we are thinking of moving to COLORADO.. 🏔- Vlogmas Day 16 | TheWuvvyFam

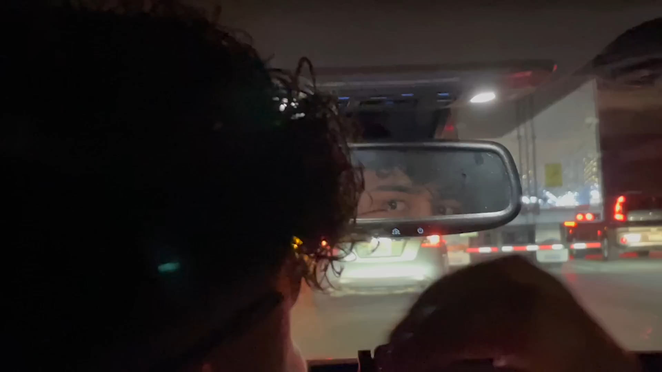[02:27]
And I've been telling this guy to use Waze, so maybe he'll start using it after Never. This incident. No.
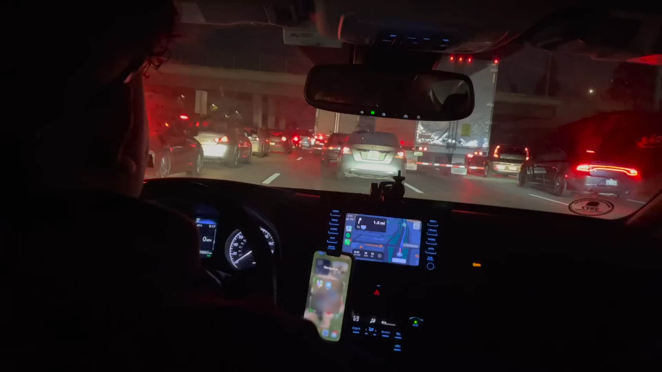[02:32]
Dude, I'm just gonna walk out with Edith with her maletas and walk in the line here. For real? I imagine both of us walking here. We just really hope these people are fine, though, because it said major crash, dude. And it's low-key rare when it says major crash. Usually it says minor. Oh, for real? Yeah. Yes! Okay. We're moving. We're good. Traffic's moving now. Yeah. I was literally already imagining like us getting another ticket and everything. We're like running and then the police like.
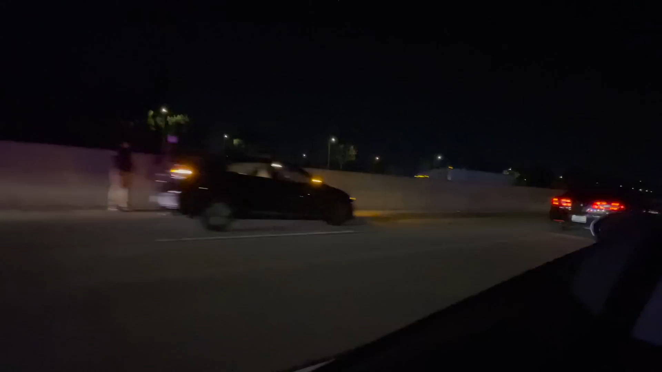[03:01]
Se le cayó la pinche llanta al compa.
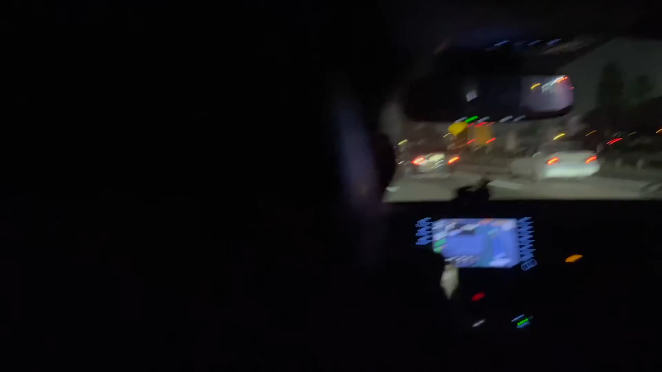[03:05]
His whole tire's off. Well, thankfully no one looks. You know, everyone looks okay. Okay, let's go.